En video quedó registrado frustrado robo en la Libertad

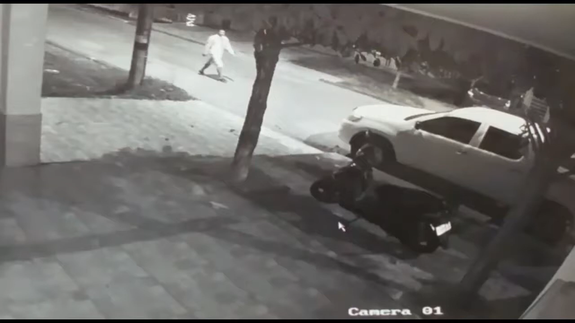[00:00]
Este es el momento en que este sujeto ronda una de las cuadras del barrio La Libertad en la Comuna 4 de la ciudad y luego de su frustrado intento de hurtar esta camioneta blanca,
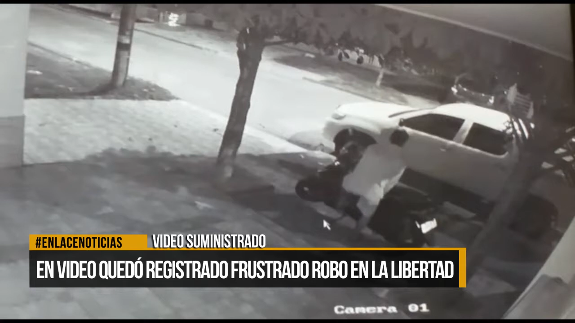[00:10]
concentra a su accionar delictivo en violentar esta motocicleta en su propósito de llevársela, tal y como lo cuenta la propietaria del velocípedo.